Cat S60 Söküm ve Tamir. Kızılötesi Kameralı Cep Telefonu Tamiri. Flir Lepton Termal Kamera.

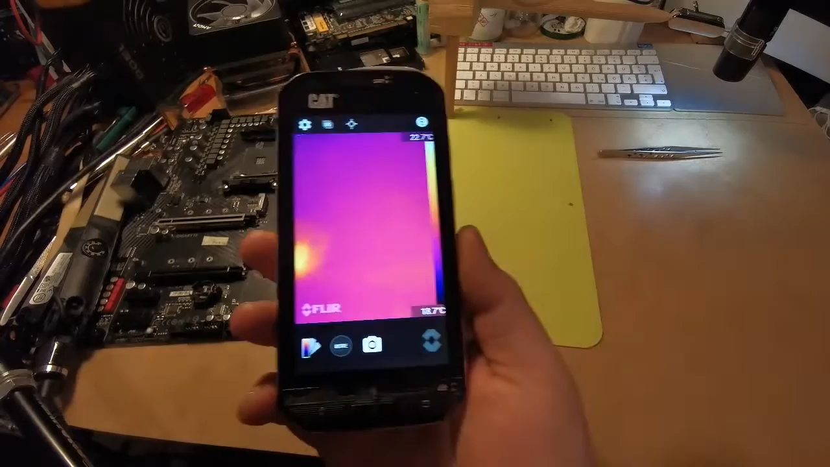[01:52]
On screen: scale top 22.7°C
Özellikle tamirlerde falan. Çünkü kısa devre her zaman nasıl denir elle ya da başka şekilde algılanacak şekilde ısı üretmiyor. Bazı kısa devreler çok az ısılar üretiyor.
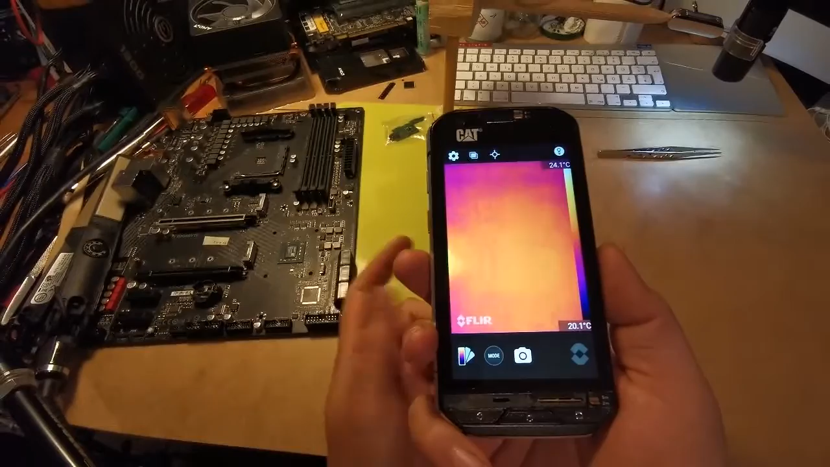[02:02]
On screen: scale top 24.1°C, scale bottom 20.1°C
Çok az miliamper çektiği için. O yüzden böyle bir şey kullanmak mantıklı oluyor. Şimdi onun tamirini yapacağız. Kısa devreyle ilgili zaten başka videolarım var.
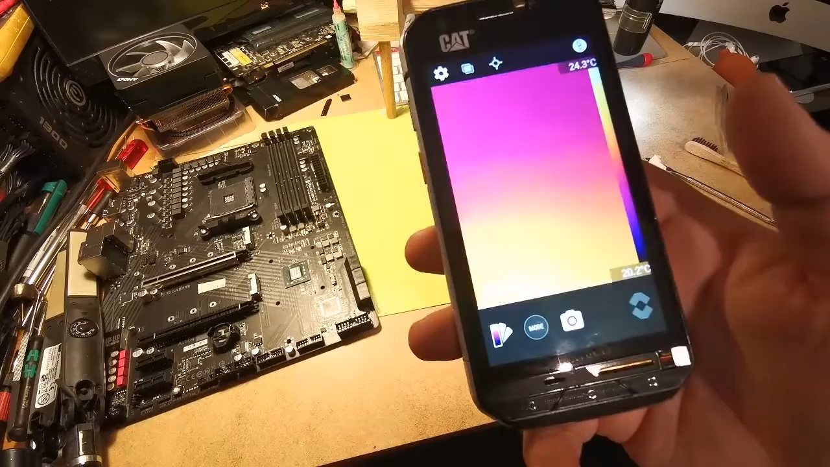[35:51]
On screen: scale bottom 20.2°C
Görüntüyü otomatik şeye alayım. Otomatik ışıklandırmaya alayım. Şu ışığı da atayım. Çünkü o ışık insan yani kameranın kafasını karıştırabiliyor. Şimdi termal kameranın görüntüsü normalde böyle bir şey. Mesela bak elimi koyayım. Şu an elimin çıkardığı ısıyı görüyorsunuz. Bu kadar parlak.
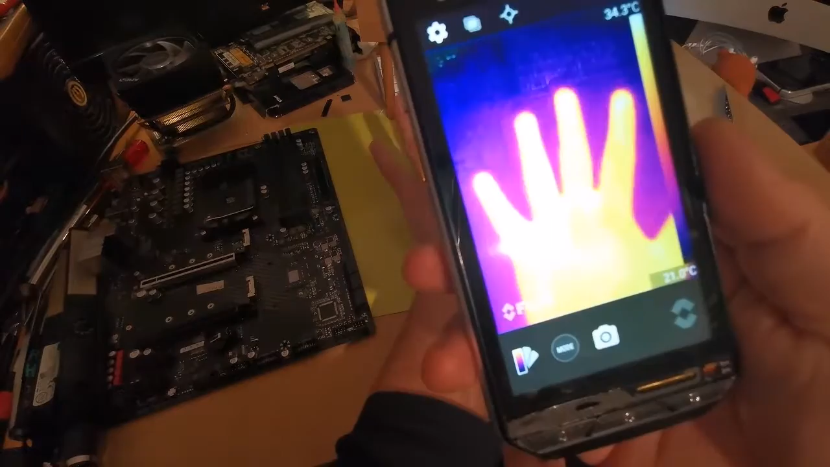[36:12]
On screen: scale bottom 21.0°C
Kameranın harici olarak eklediği bir şey değil bu. Şu an benim elimin ürettiği ısının ışığını görüyorsunuz.
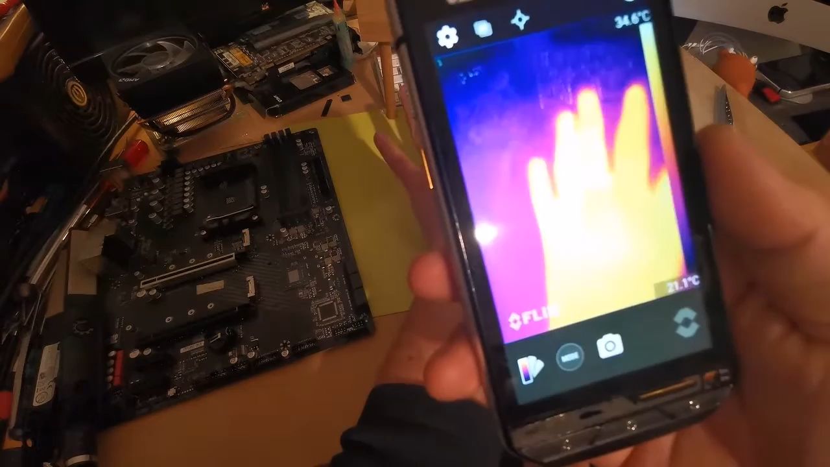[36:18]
On screen: scale bottom 21.1°C
Çok ilginç işte. Gerçekten çok ilginç yani.
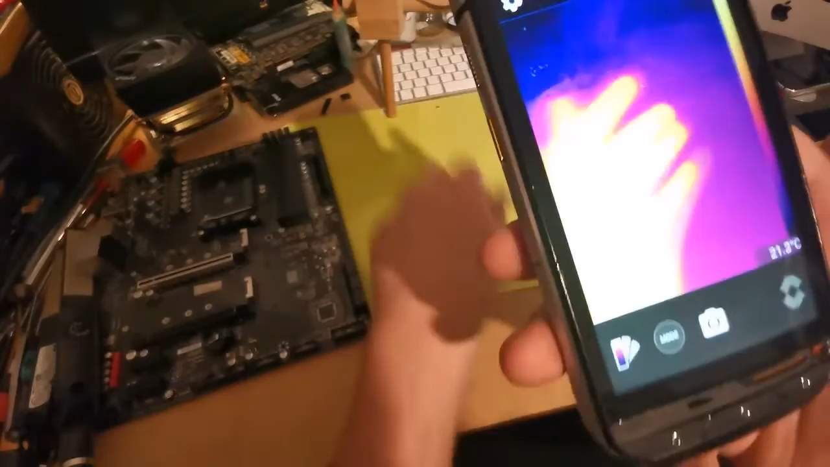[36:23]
Mesela şimdi bak masaya bakın. Masada bir şey yok değil mi? Şimdi masaya bak elimi koyuyorum.
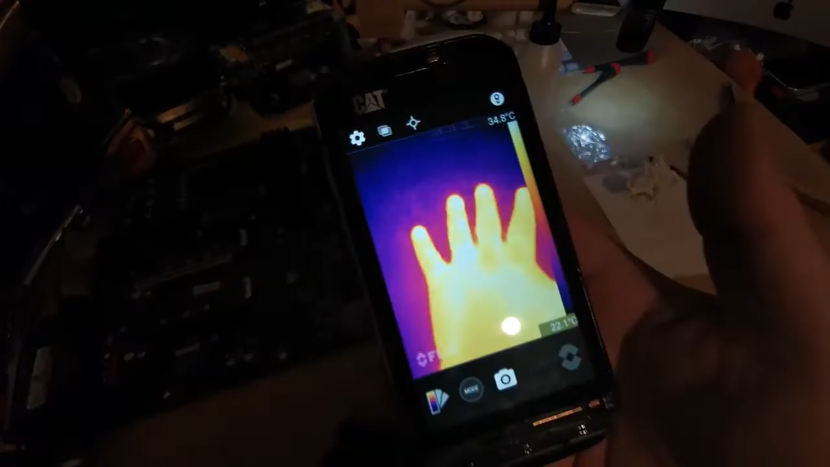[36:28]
Bak şimdi elimi koydum. Süre tutuyorum.
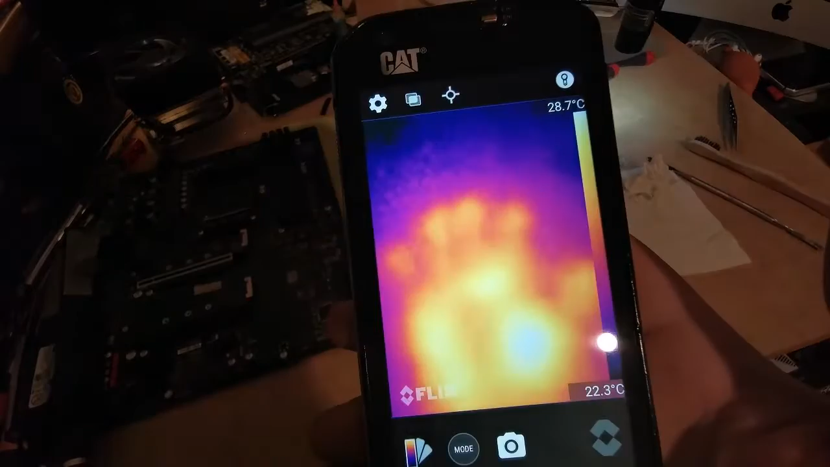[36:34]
On screen: scale top 28.7°C, scale bottom 22.3°C
Bak elimi koyduğum yerde elimin şeyi var. Şekli var.
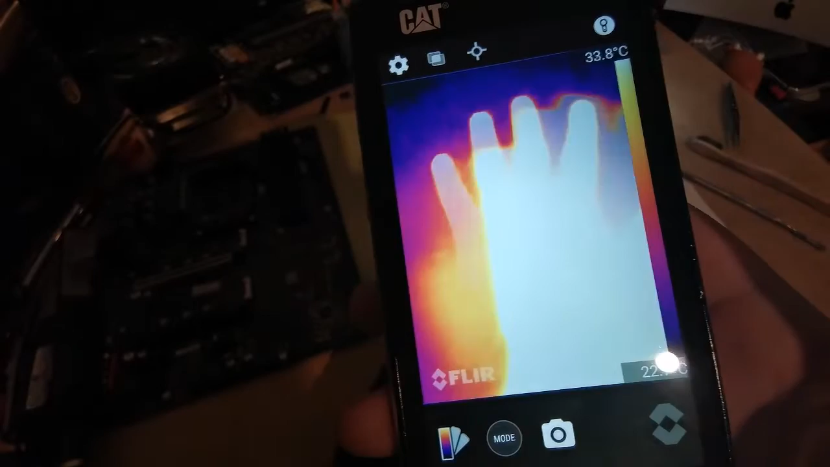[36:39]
Ama çözünürlüğü çok düşük olduğu için doğru şekilde göremiyor. Metal olduğu için ısınmadı. Biraz ısıtalım şimdi orayı. Elimin şekli çok daha net olarak gözükecek orada.
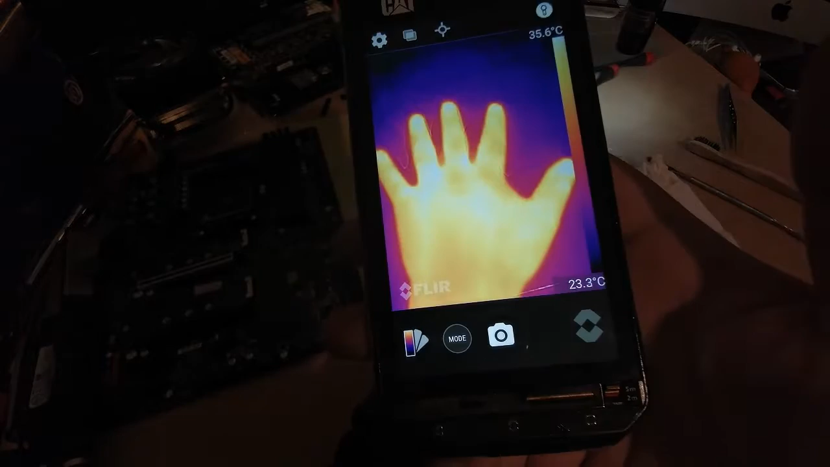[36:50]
On screen: scale top 35.6°C, scale bottom 23.3°C
Ama nasıl denir? Bununla nasıl denir? Şekil seçemiyorsunuz.
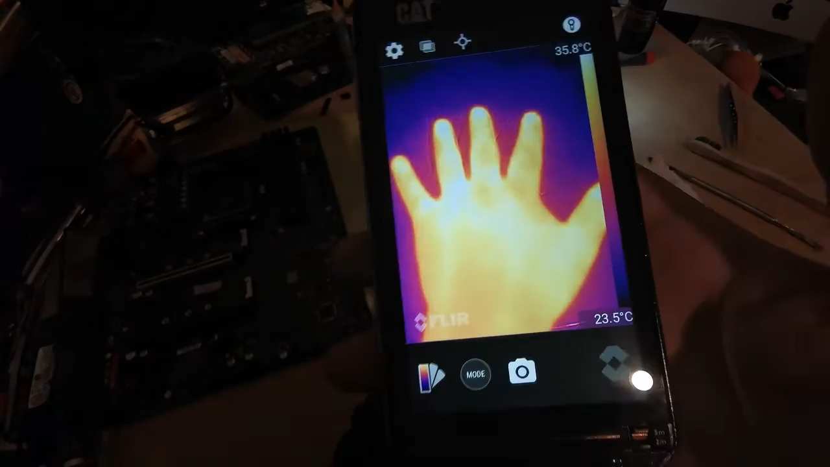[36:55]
On screen: scale top 35.8°C, scale bottom 23.5°C
Eğer dikkatli bakarsanız da orada iki tane şekil var. Bak. Sol tarafta İki tane kamera var demiştim ya. Solda daha koyu renkli olarak gözüken şeyin fotoğraf kamerasının oluşturduğu şey görüntü. Bu sarı renkli olan da termal kameranın oluşturduğu görüntü. İki kameranın görüntüsünü birleştirip size daha keskin bir görüntü vermeye çalışıyor ama iki kamera ayrı
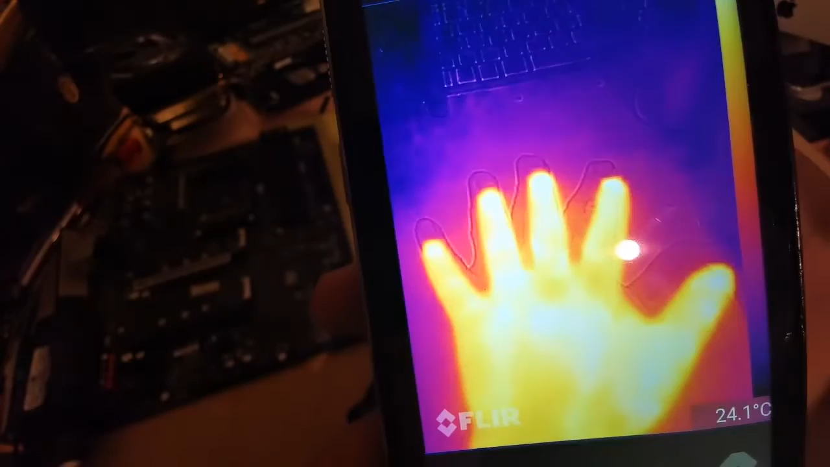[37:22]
On screen: spot 24.1°C
noktalarda olduğu için iki kameranın oluşturduğu görüntü kayıyor. Onun içeride bir ayarı var. Düzeltiyorsunuz ama o sürekli kayıyor yani. Uzaklığa göre, açıya göre. Onu da bilgisini vereyim.
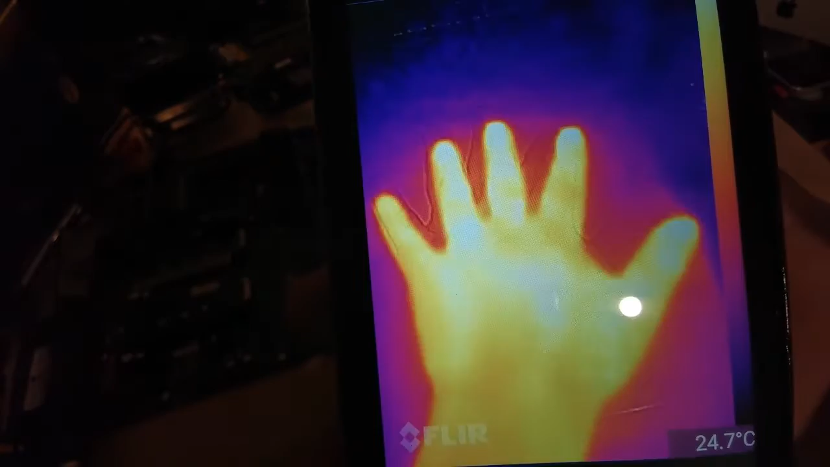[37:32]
On screen: spot 24.7°C
Şimdi elimi kaldırıyorum. Ha, ısı çok yayıldığı için şey oldu ya.
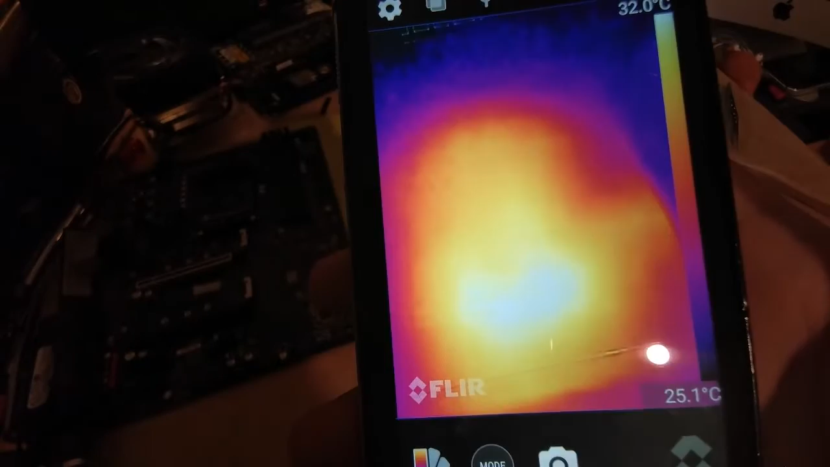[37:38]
On screen: scale top 32.0°C
Her yer ısınmış oldu. Başka bir yerde yapalım onu. Şöyle şurada yapayım. Mesela şurada parmaklarımın izi çıkacak mı?